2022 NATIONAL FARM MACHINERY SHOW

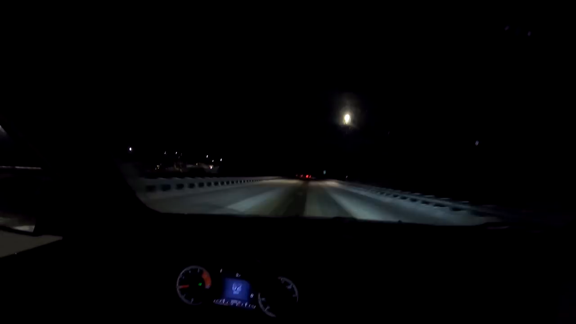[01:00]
Yep roads are still absolute crap and I actually just saw a semi literally flip over in the ditch. Man yeah the roads are still bad seven hours later like 12 hours after the storm hit. There's a semi that just slid in the that is slid in the ditch. He's been there for a while.
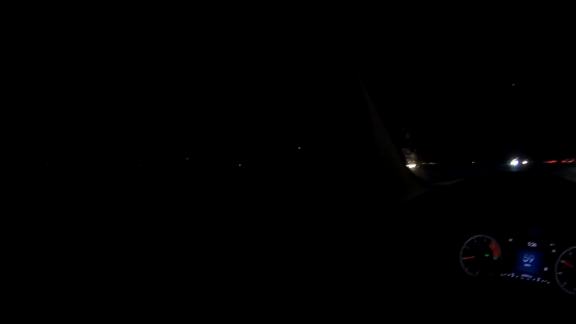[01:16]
There's an ambulance and a fire truck. I can guarantee you they've been busy tonight. Thank you all the first responders and everyone that's been out battling these elements.